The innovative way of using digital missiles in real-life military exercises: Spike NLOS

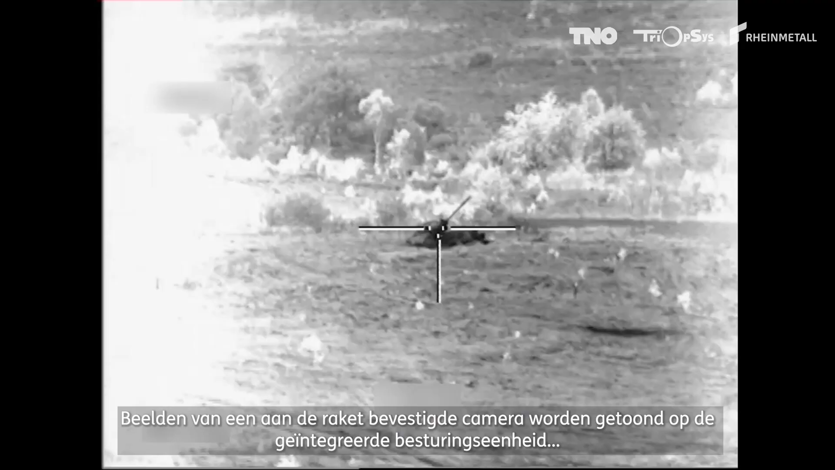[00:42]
Images from a camera attached to the missile are shown on the integrated control launch unit and the shooter guides the missile precisely towards the target.